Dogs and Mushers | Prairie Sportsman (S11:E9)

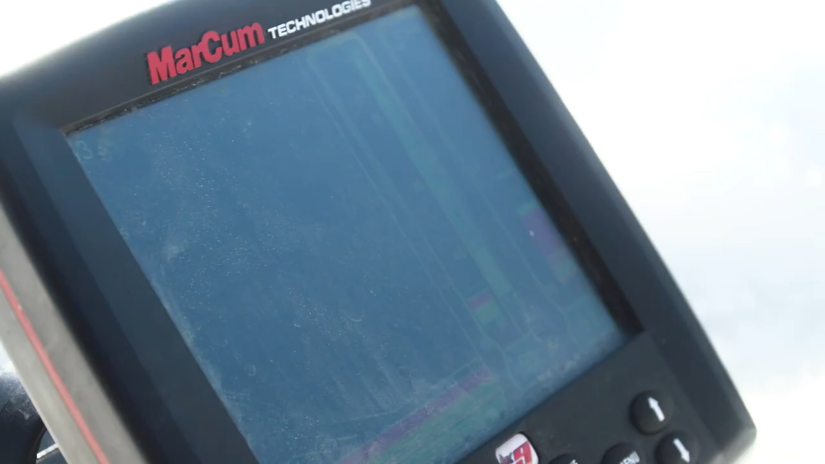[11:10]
Marking two different fish down here right now.
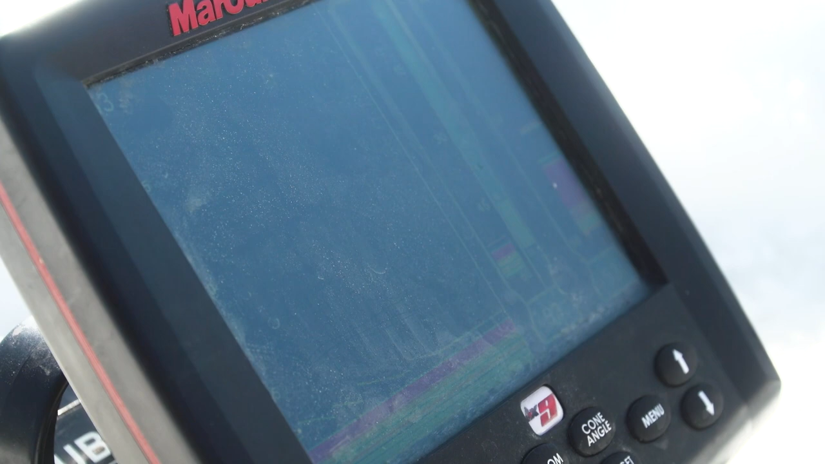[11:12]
I got two of them that are chasing me like 15 feet.